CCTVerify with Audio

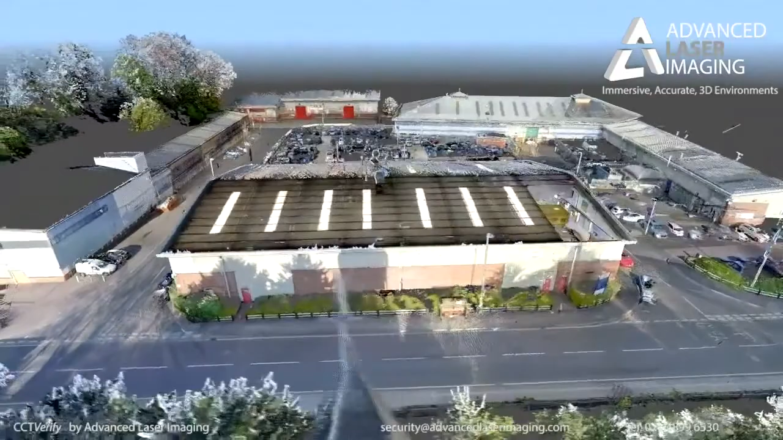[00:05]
a world first in accurate CCTV assessment.
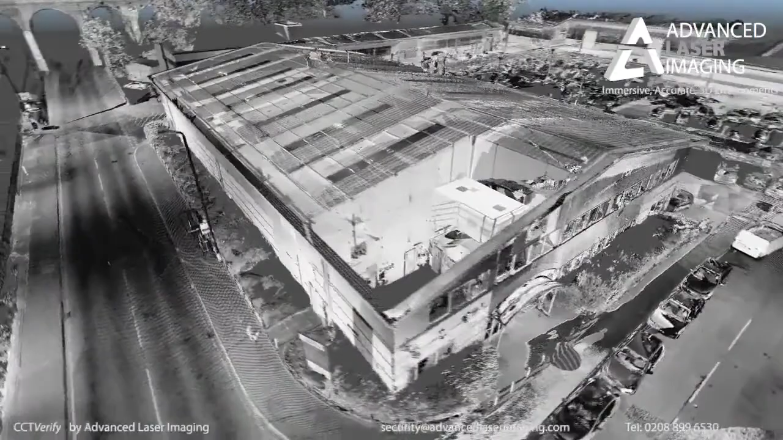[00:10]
We use the latest in 3D imaging technologies to measure your sight with millimetre accuracy.
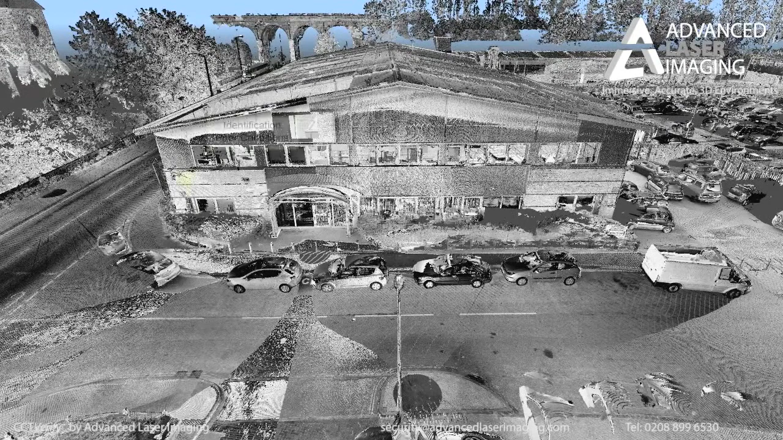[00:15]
Then, using images from your existing CCTV,
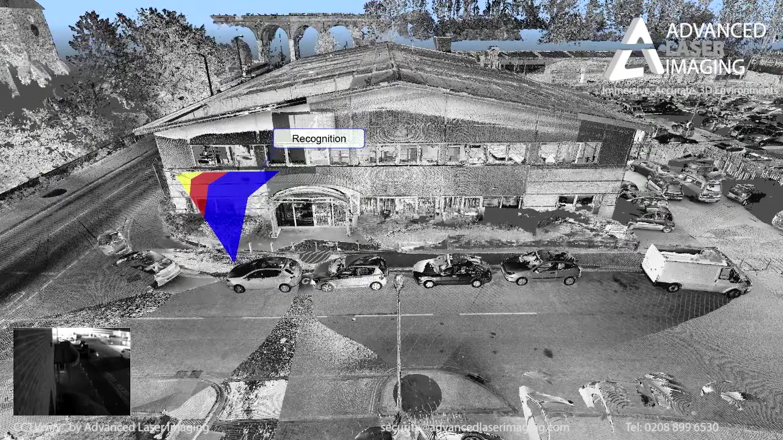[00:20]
we can understand the three-dimensional field of view of your cameras.
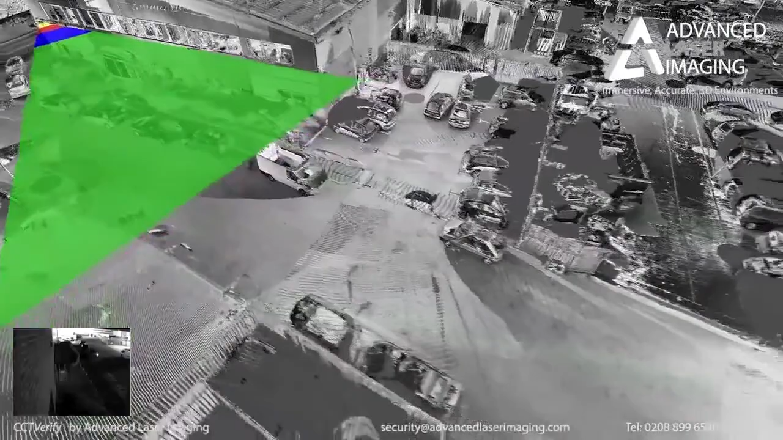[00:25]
We can assess how effective each camera is at identifying intruders, and how they interact with neighbouring cameras to cover your sight.
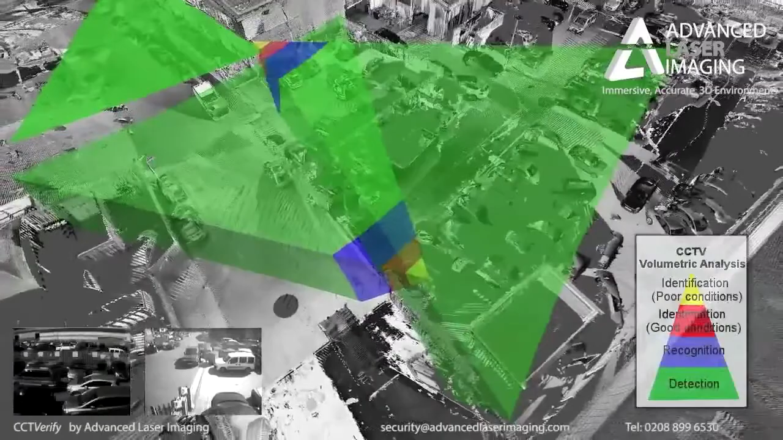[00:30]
This enables explicit clarification of any vulnerabilities in the existing installation,
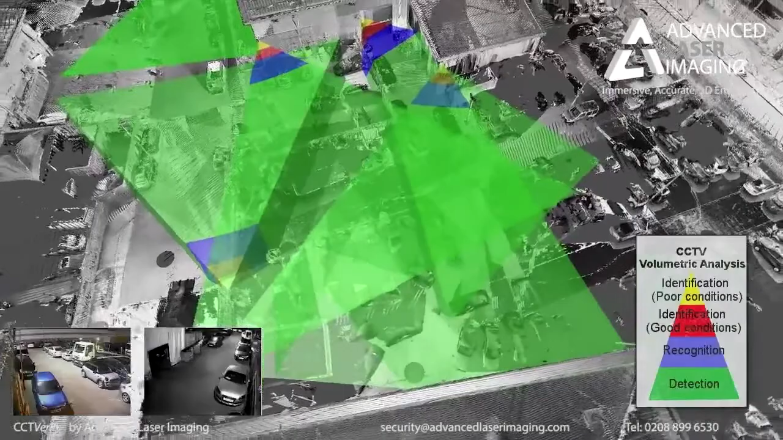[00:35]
and allows us, in combination with your security teams,
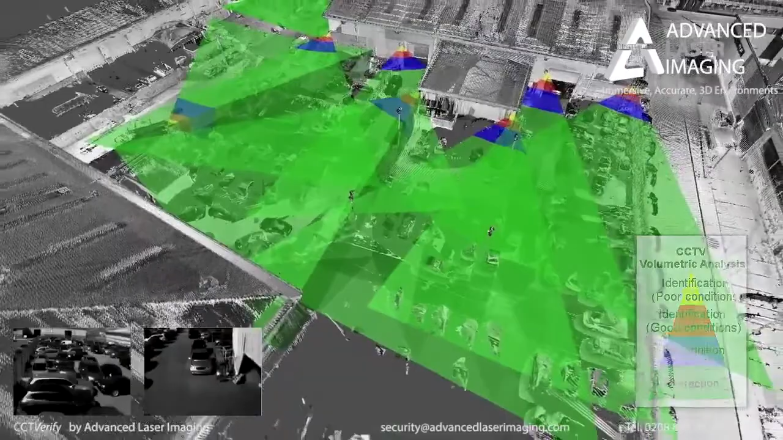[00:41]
to design an optimised solution that is more resilient and effective at maintaining your sight security.
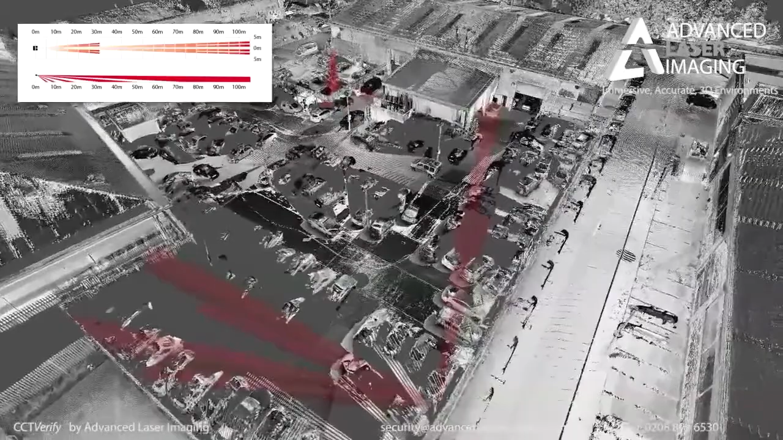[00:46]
We can incorporate other perimeter security sensors, such as infrared motion detectors,
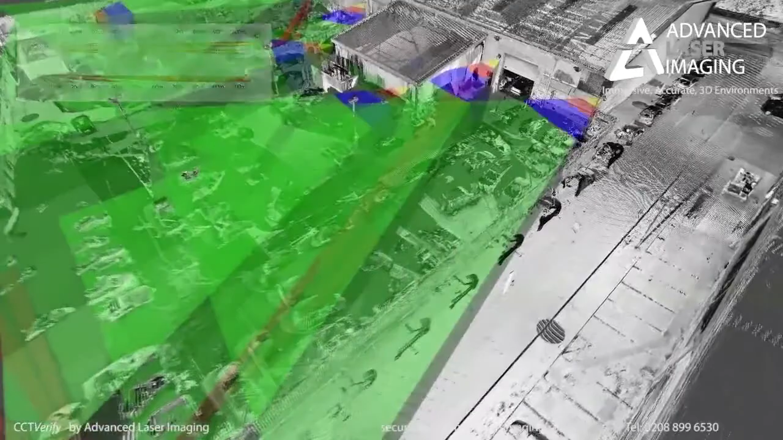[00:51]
to fully appreciate your entire perimeter security solution. We produce an interactive report that allows all interested parties to clearly understand the current situation and any proposed changes.
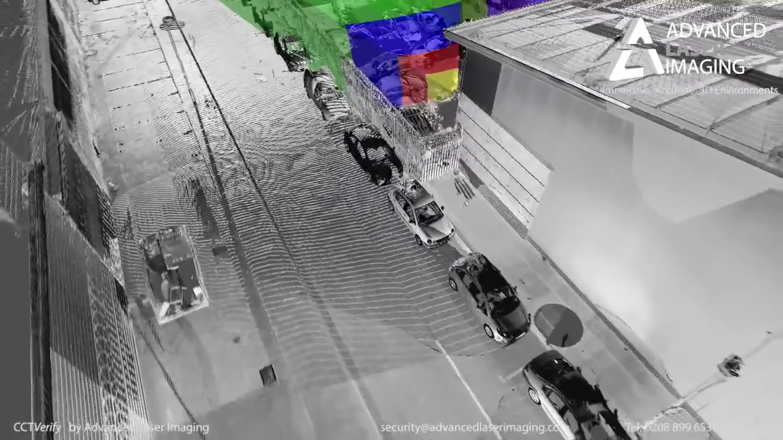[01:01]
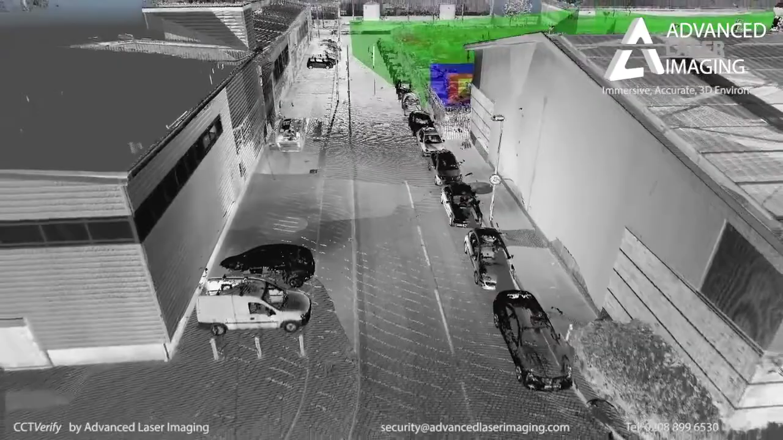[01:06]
It becomes easy to identify areas of little or no coverage, and high-risk locations, where an intruder can access your sight undetected,
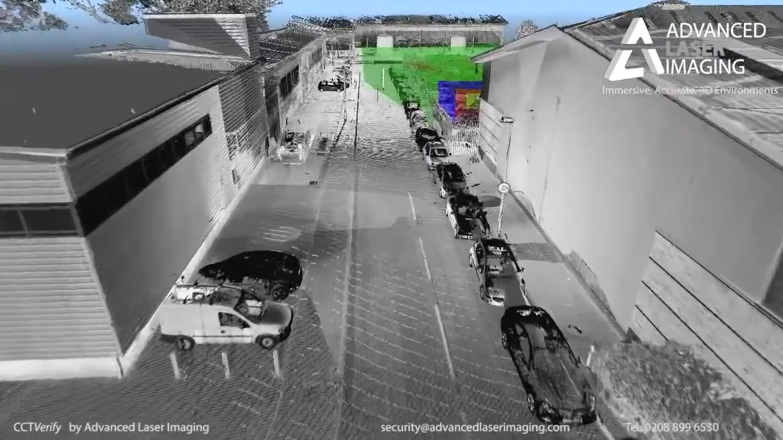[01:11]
an example here being this fence and camera arrangement, can be critically addressed.